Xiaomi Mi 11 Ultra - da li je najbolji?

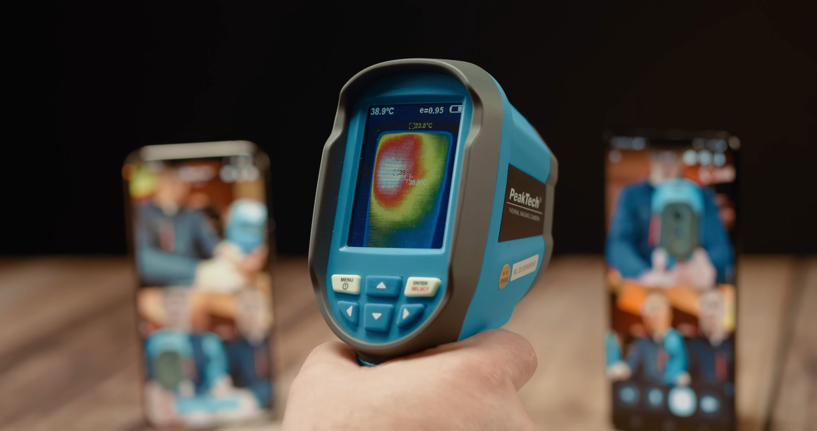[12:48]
On screen: spot 38.9°C
Najtopliji je bio S21 Ultra sa temperaturom tu negdje oko 40 stepeni,